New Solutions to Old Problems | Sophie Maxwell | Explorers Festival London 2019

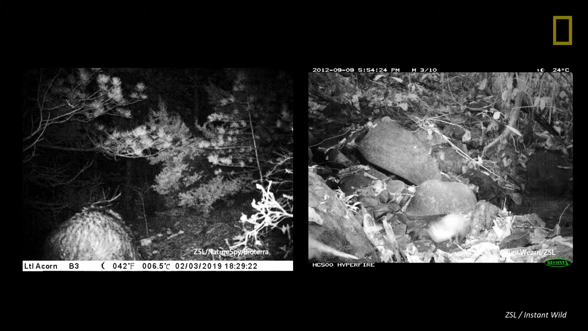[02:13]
No? Well, in the left we have a very camera shy wild boar from Croatia. And on the right we have a very fast moving collared mongoose. It's tricky, right? Currently scientists have to manually label every image one by one. And this can take months.